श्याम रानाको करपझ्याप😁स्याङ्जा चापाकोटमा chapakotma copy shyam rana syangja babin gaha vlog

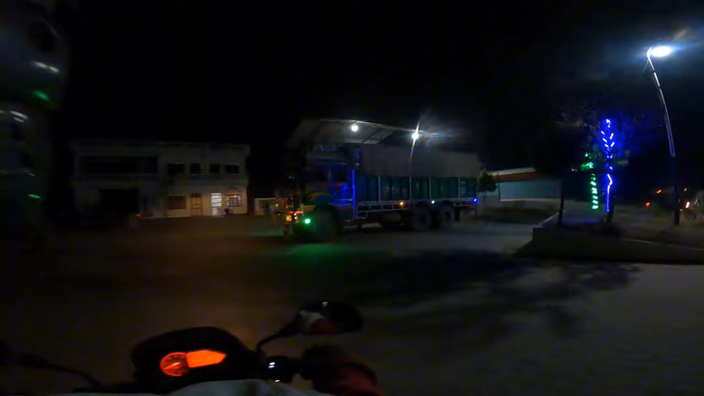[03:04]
ल रामपुरको पेट्रोल पम्पमा आयो अब यहाँ पेट्रोल हाल्नुपर्छ कति 1000 हाल्दैन
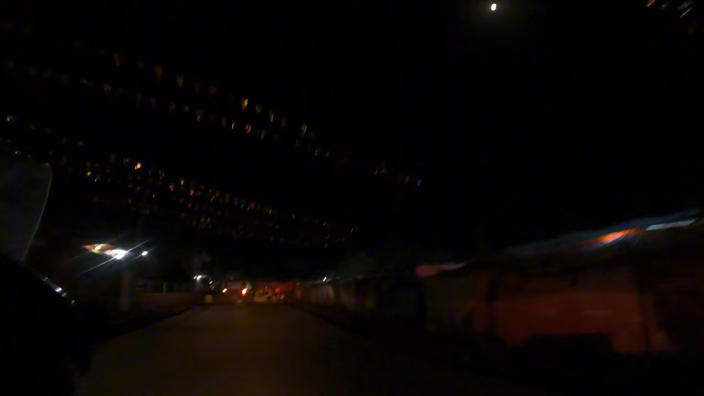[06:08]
झिलिमिली छ त है ओ चापाकोट बजार आइयो पो त